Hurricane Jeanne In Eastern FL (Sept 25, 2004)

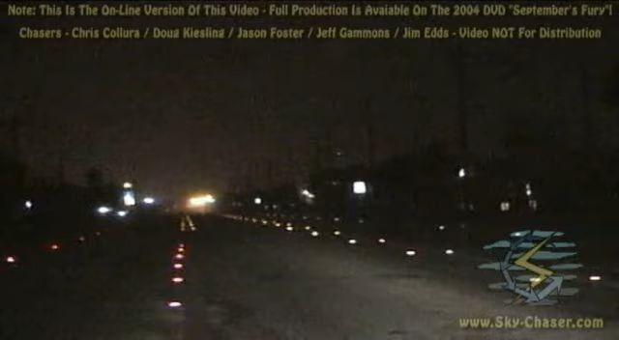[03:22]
oh yeah wow is that loud or what we're getting the different angles that's him getting to my right oh there it is what is it it's fucking let's just be the lines are crossing yeah you got it right oh yeah oh nice there's some palm trees bending into the wind
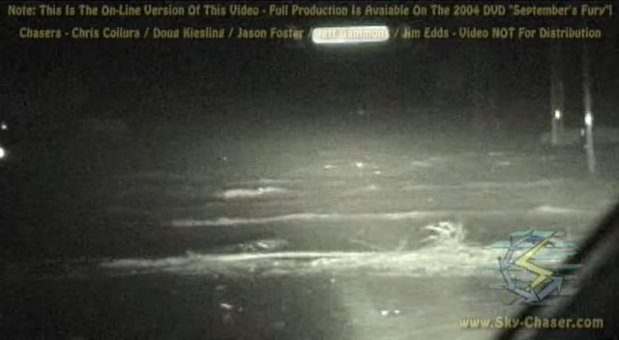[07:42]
it almost looks like there's a gator or something this is downtown Fort Pierce it's still got surge right there there's your see the balustrade now it's underwater